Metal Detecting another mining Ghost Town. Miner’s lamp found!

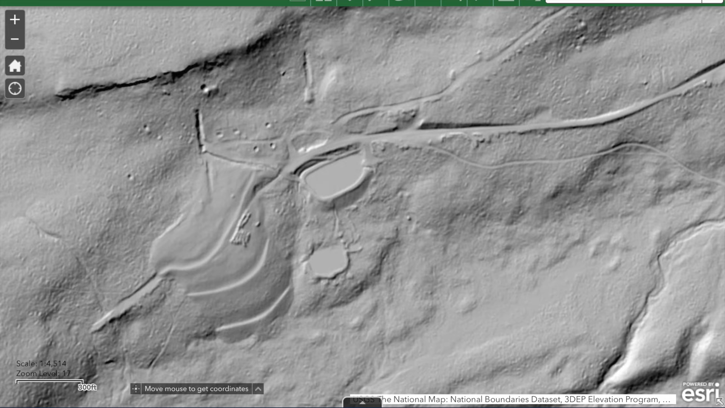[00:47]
I used some LIDAR imagery and mapping to locate
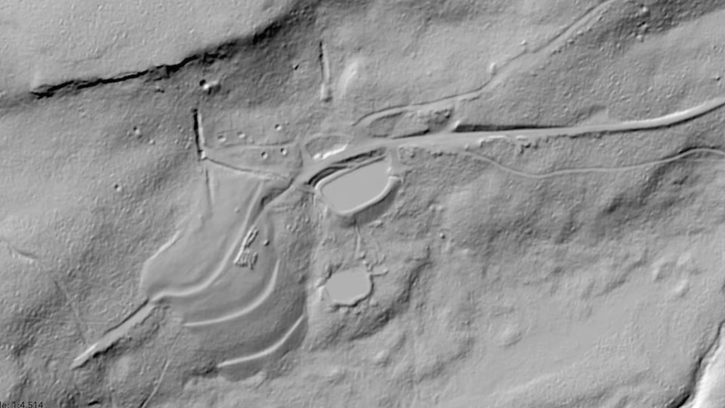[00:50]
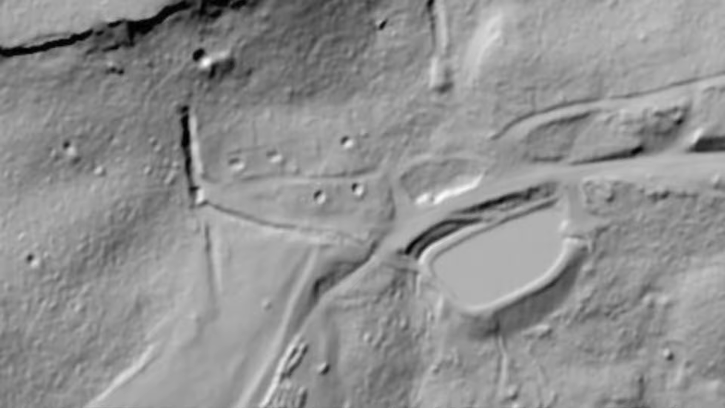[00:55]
some cellar holes, and so we're heading out. If this is your first time at the channel, I'm Steve Occhino.
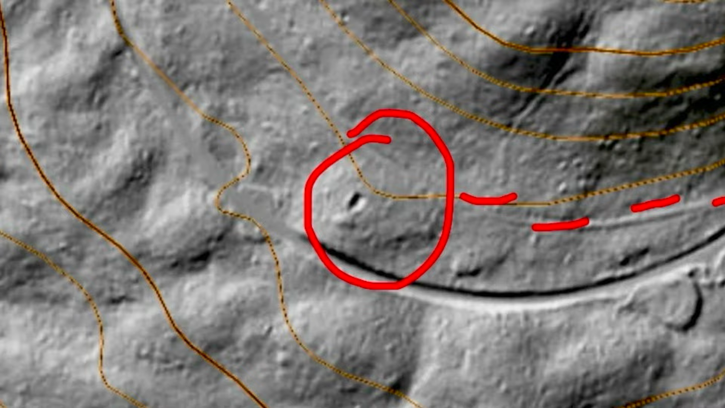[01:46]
Okay, so this would be the flat area.